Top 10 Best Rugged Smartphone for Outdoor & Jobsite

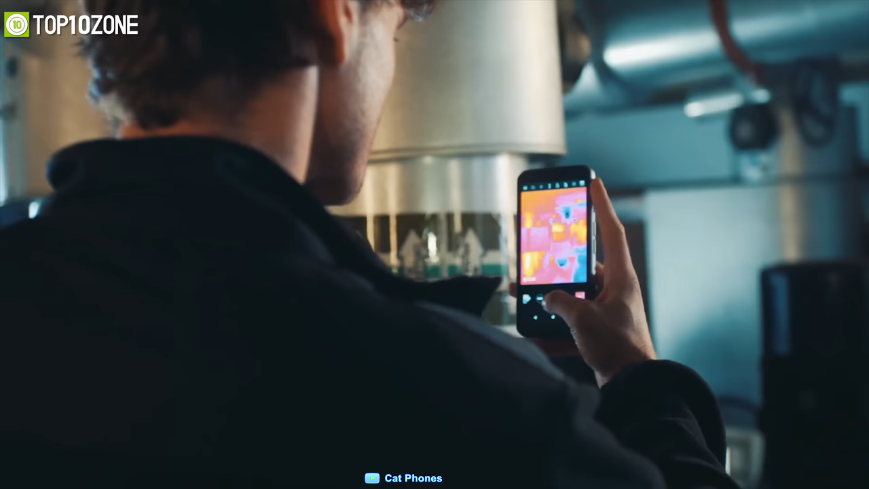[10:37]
will help you to visualize a crystal clear photo in any situation.